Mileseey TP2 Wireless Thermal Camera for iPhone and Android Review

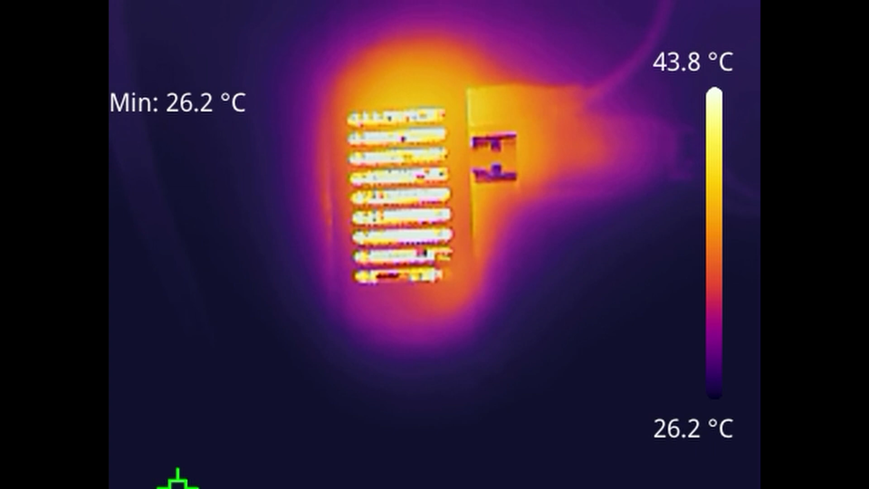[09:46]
On screen: min 26.2°C, scale top 43.8°C, scale bottom 26.2°C
As you come in there, we're about 5, 6 inches away, and there it really gives us an idea of how it looks.
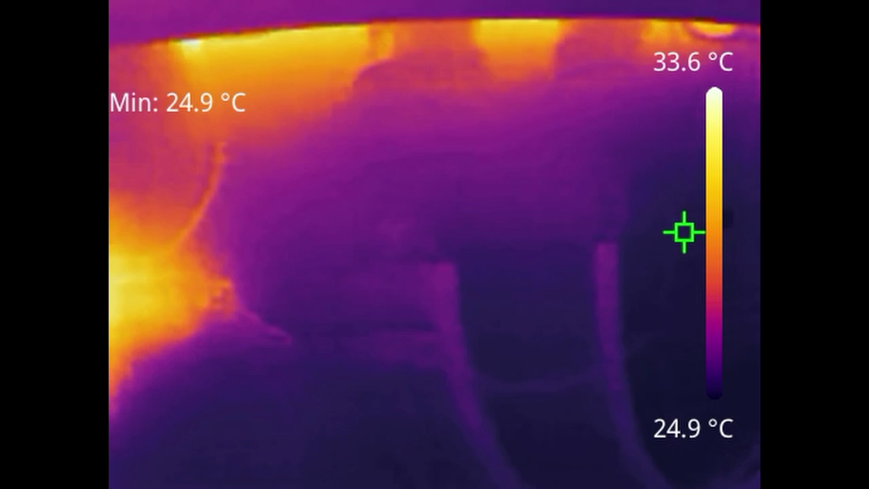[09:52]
On screen: min 24.9°C, scale top 33.6°C, scale bottom 24.9°C
Looking at the cables underneath, you can see the heat sink on the back of the inverter. Here is the back of my digital camera.
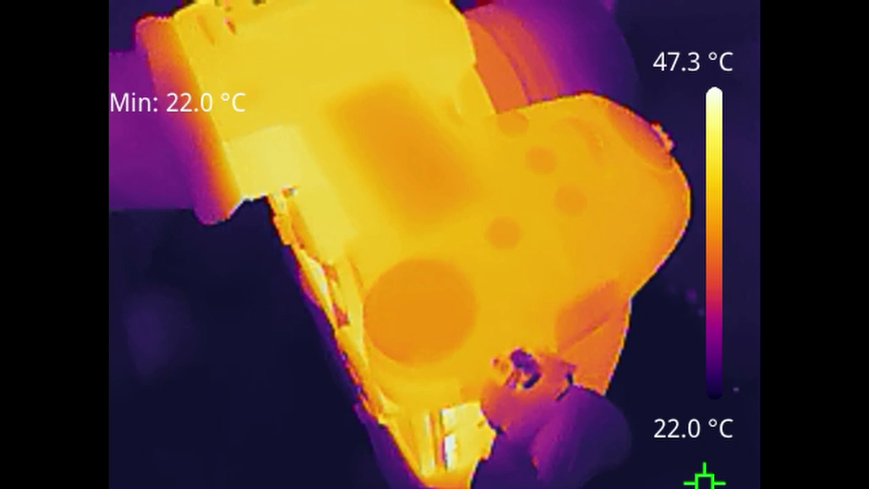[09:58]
On screen: min 22.0°C, scale top 47.3°C, scale bottom 22.0°C
So, again, this gives you an idea of what the resolution is like up close, and as we pull away from the camera, you can clearly see the buttons along the top,
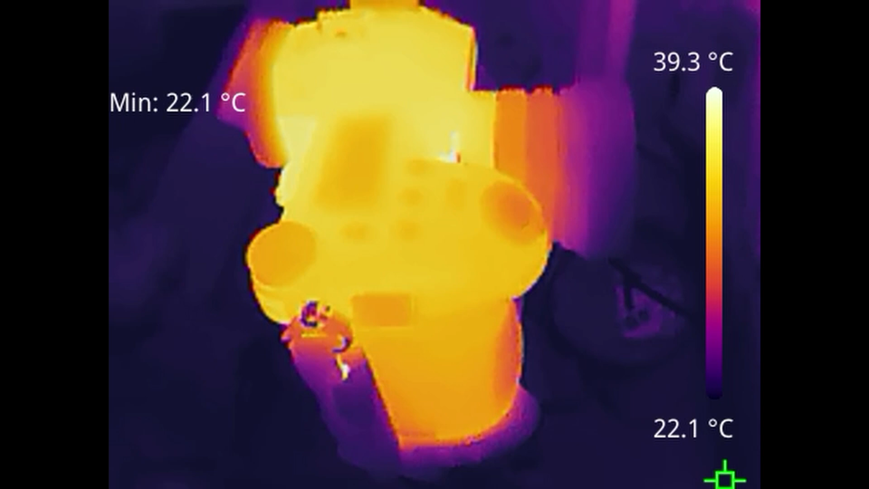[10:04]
On screen: min 22.1°C, scale top 39.3°C, scale bottom 22.1°C
the areas that are hotter, the areas that are colder. This is a charger, a LiPo charger.
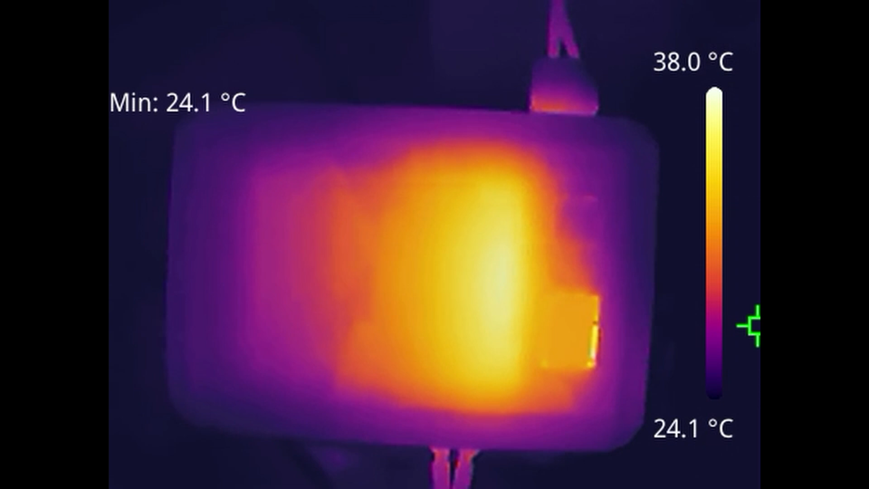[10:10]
On screen: min 24.1°C, scale top 38.0°C, scale bottom 24.1°C
Again, just giving you an indication of how it looks. Moving down to the front, where the connectors are.
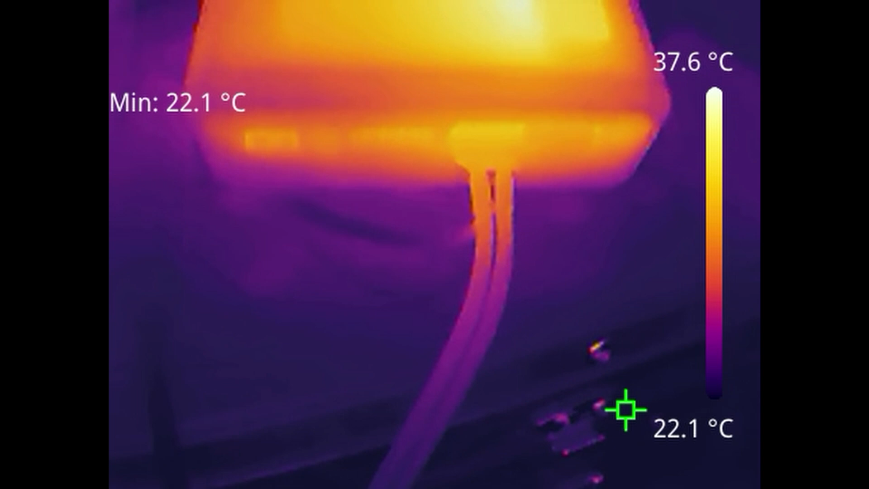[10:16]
On screen: min 22.1°C, scale top 37.6°C, scale bottom 22.1°C
It does have a very nice image. It just does lack in resolution a little bit,
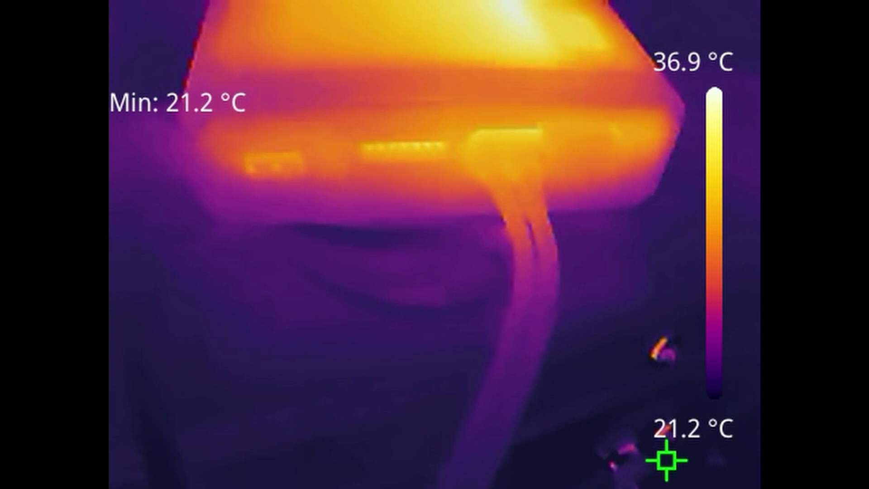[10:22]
On screen: min 21.2°C, scale top 36.9°C, scale bottom 21.2°C
and as a result of that, everything does tend to smoothly mold into itself. I've then taken it for a wander around the house. Here is my gas boiler, so you can very clearly see the hot pipework underneath.
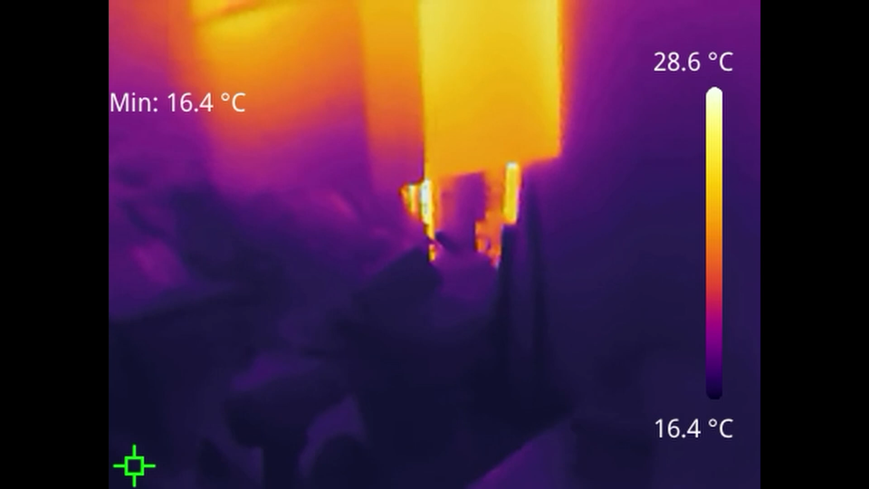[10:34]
On screen: min 16.4°C, scale top 28.6°C, scale bottom 16.4°C
I think this camera is going to be a lot better for DIY than it is for board repair and electronics.
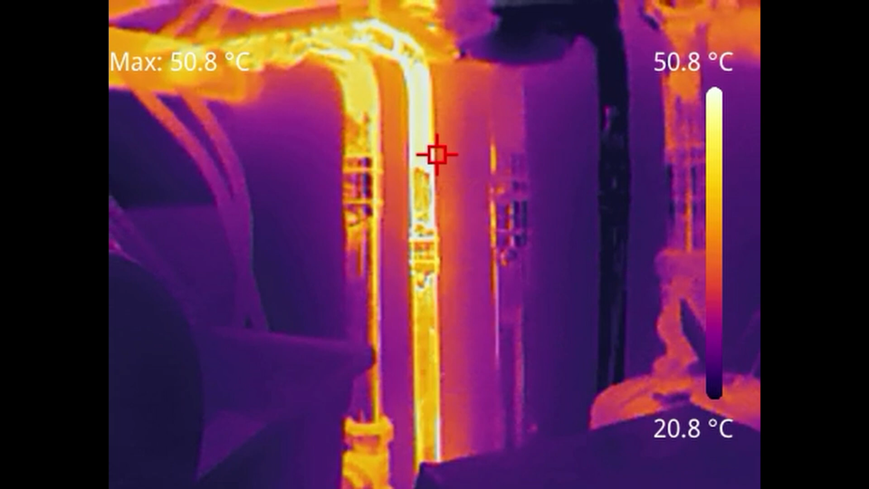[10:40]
On screen: max 50.8°C, scale top 50.8°C, scale bottom 20.8°C
It's very good there at showing us that. We do have a power supply on the wall. That's a USB one, which is powering a security camera. Yes, I know, USB power for a security camera is not the most secure,
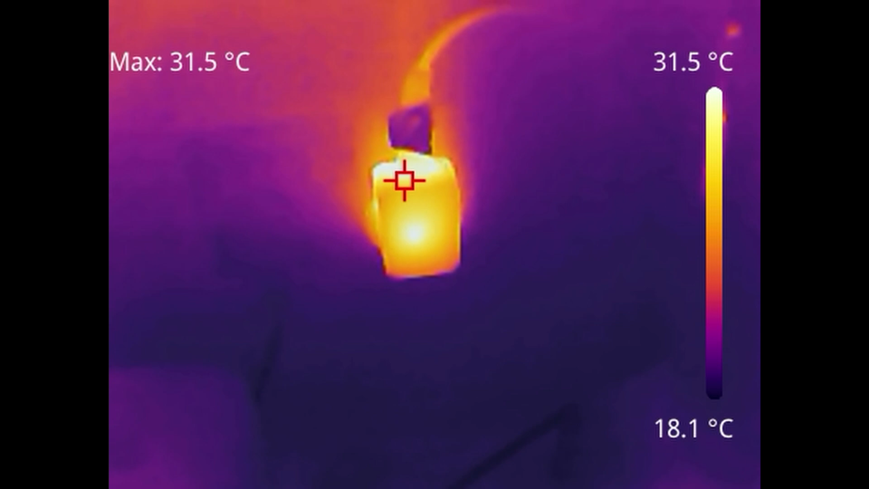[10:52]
On screen: max 31.5°C, scale top 31.5°C, scale bottom 18.1°C
but yeah, you can clearly see that. Here we are looking at my main consumer unit in the house.
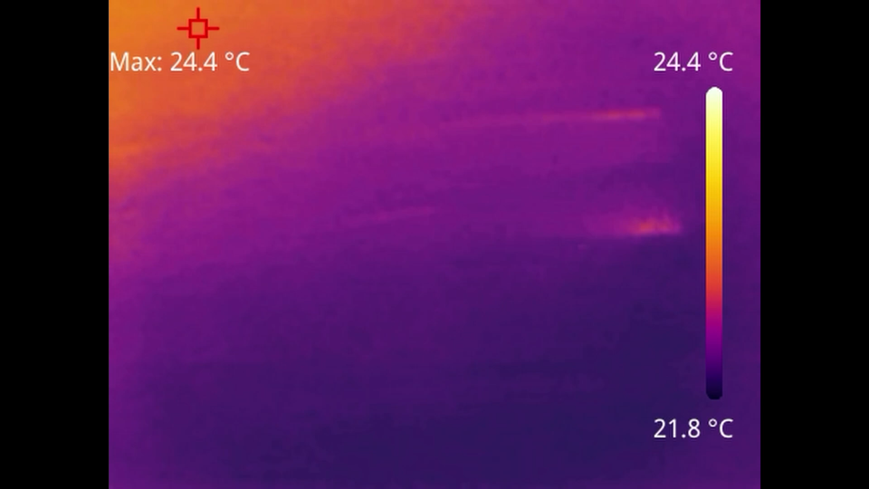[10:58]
On screen: max 24.4°C, scale top 24.4°C, scale bottom 21.8°C
There isn't actually a lot running through it at the moment, but you can see there the meter with the cable showing some temperature difference, and then a bell transformer there next to it.
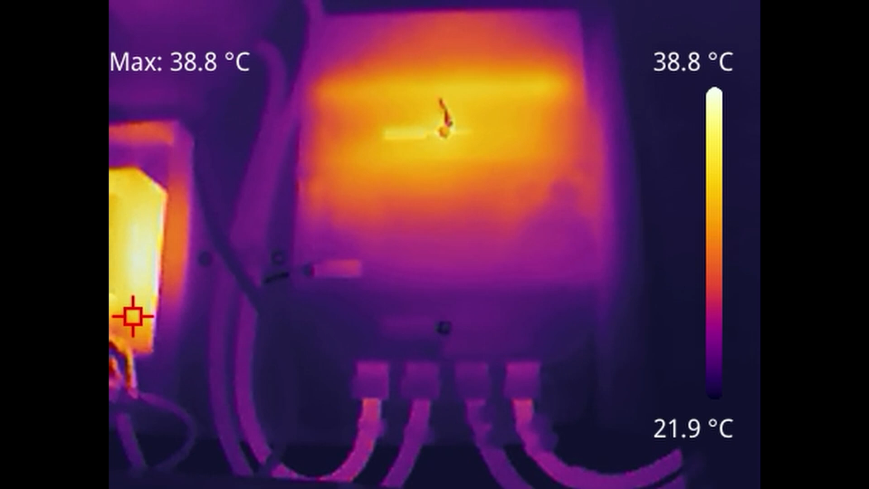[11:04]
On screen: max 38.8°C, scale top 38.8°C, scale bottom 21.9°C
Heading out into the street now just to show you what it's like on much larger things.
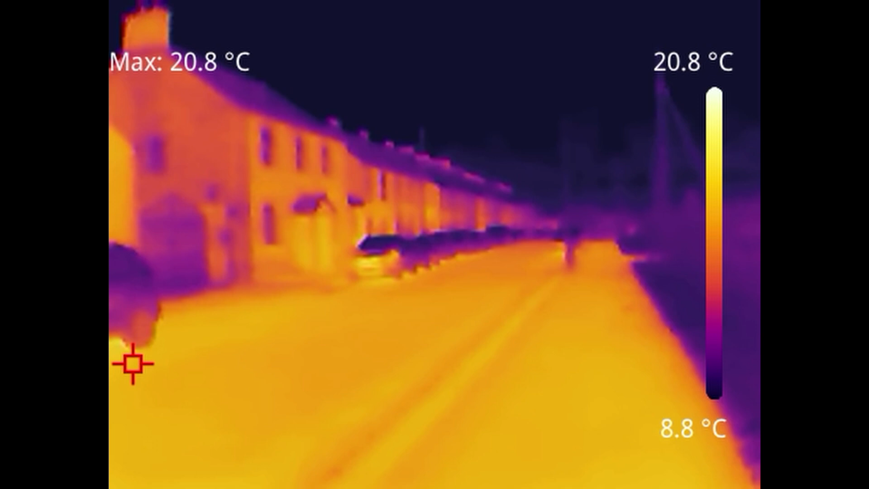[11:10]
On screen: max 20.8°C, scale top 20.8°C, scale bottom 8.8°C
So here you are looking at the street down with cars parked up, and there you can see properties. It's quite empty this night, actually.
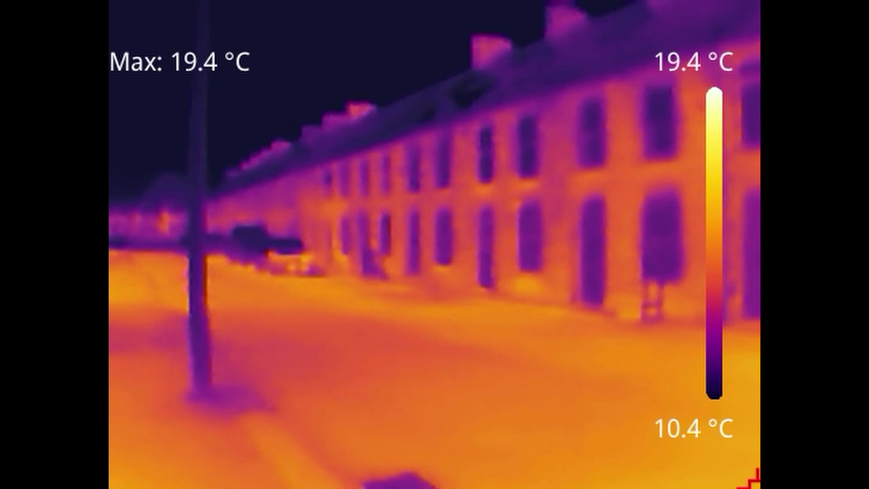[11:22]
On screen: max 19.4°C, scale top 19.4°C, scale bottom 10.4°C
There wasn't a lot of people around. Starting to look at some cars that had recently been driven.
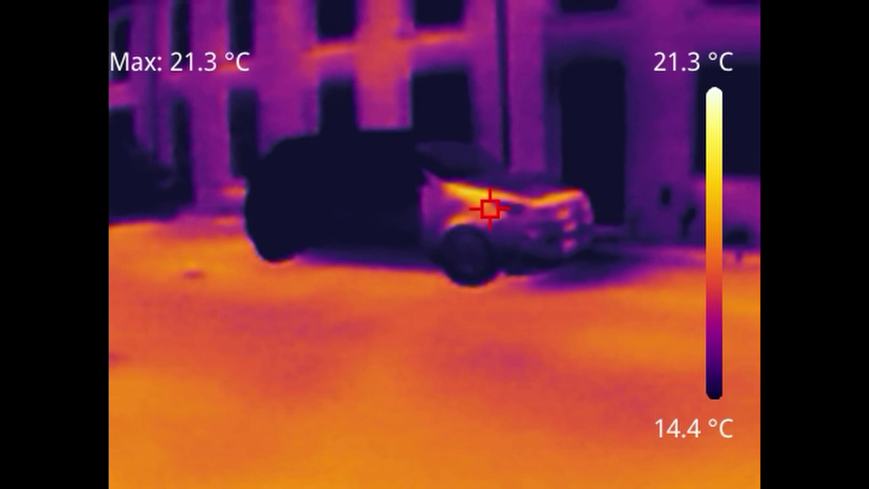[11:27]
On screen: max 21.3°C, scale top 21.3°C, scale bottom 14.4°C
You can see the thermal coming up over the bonnet there as well.
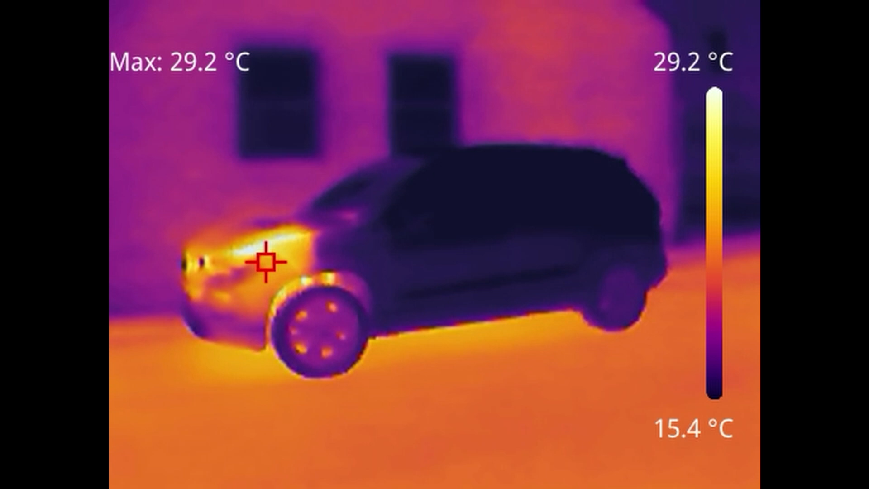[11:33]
On screen: max 29.2°C, scale top 29.2°C, scale bottom 15.4°C
You can see clearly where the engine was started, where the areas of heat were, and if we move in closer, you can see there that heat's spreaded around the wing,
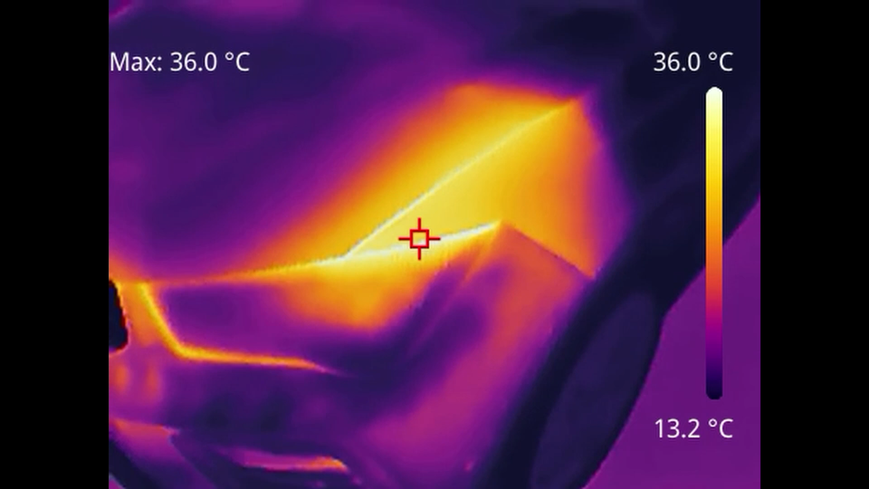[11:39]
On screen: max 36.0°C, scale top 36.0°C, scale bottom 13.2°C
and then we can see it in the radiators behind the grill.
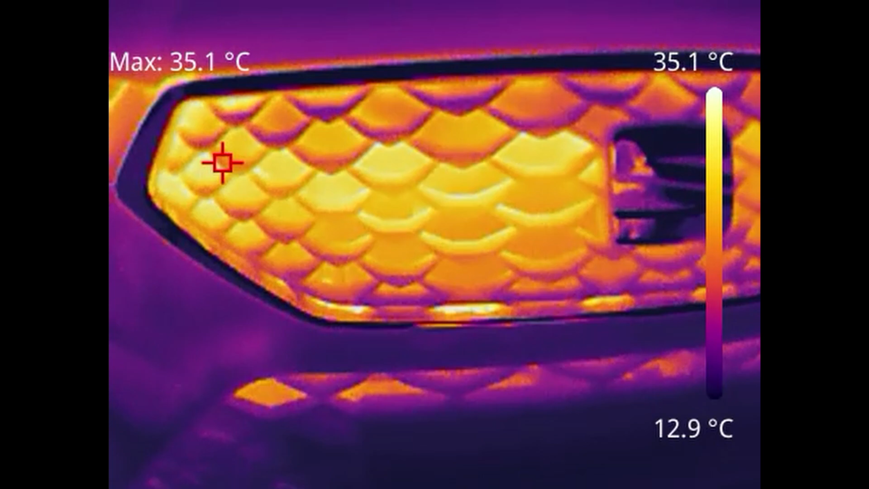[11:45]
On screen: max 35.1°C, scale top 35.1°C, scale bottom 12.9°C
Now, just to show you it with people and animals, here is my boy.